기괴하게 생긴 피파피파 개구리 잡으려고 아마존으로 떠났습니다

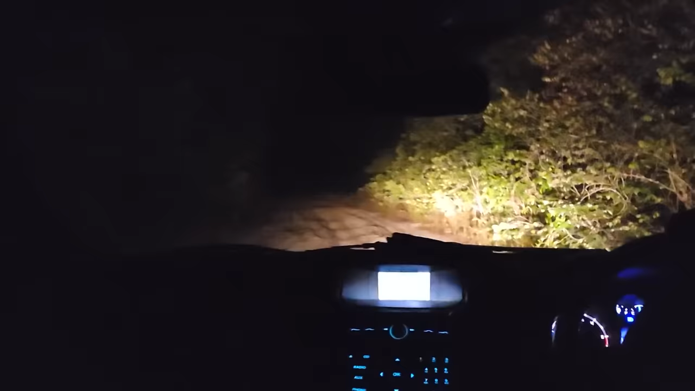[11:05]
자, 여러분 지금 대략 한 1시간 달려왔는데 정글로 들어가고 있습니다.